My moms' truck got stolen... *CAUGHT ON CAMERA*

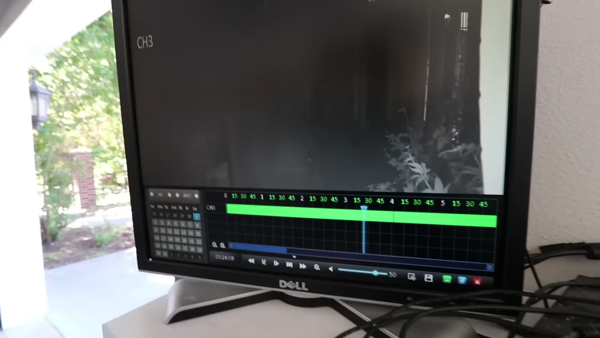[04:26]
so now it's going at normal speed and Yeah, you see lights go on right there in the bottom left. That's definitely headlights tree lit up That's where my mom's truck was parked. We'll see if we can
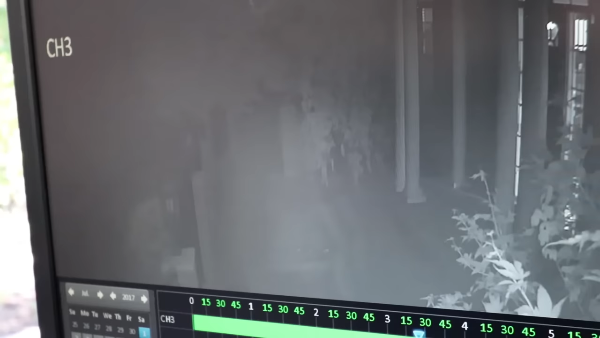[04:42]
And then it's gone what? Do you think he shut him back off or whoever was? He probably shut him off and then drove off if he was smart I don't know but sitting here and watching this isn't gonna prove anything because the vehicle is definitely gone Oh, there's some more lights you can see